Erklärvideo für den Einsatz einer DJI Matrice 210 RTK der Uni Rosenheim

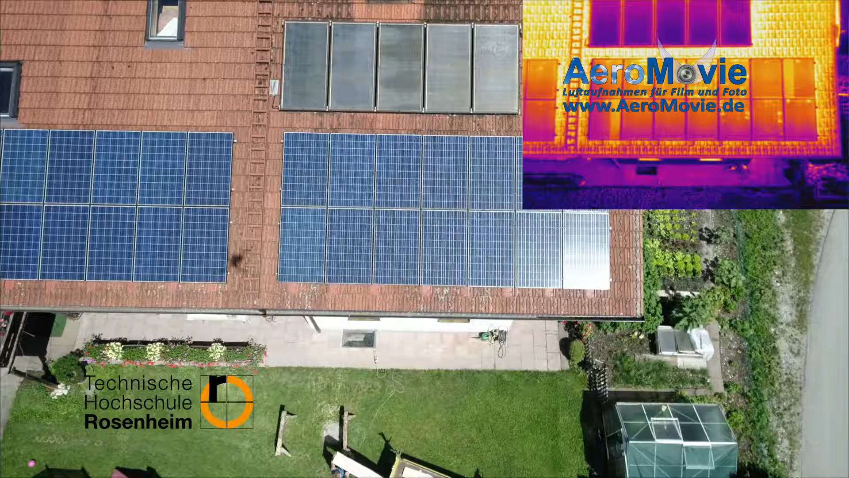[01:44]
Mit der Kamera Zenmius X4S werden Videos in 4K und Fotos bis zu 20 Megapixeln aufgenommen.